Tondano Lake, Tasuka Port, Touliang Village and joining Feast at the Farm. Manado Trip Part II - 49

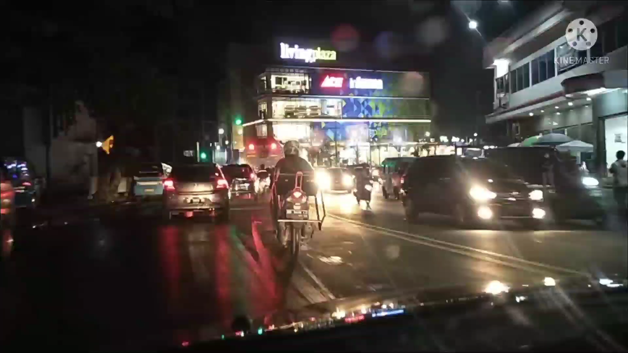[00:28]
Also, the road looks quite busy and we're heading to my opa's house.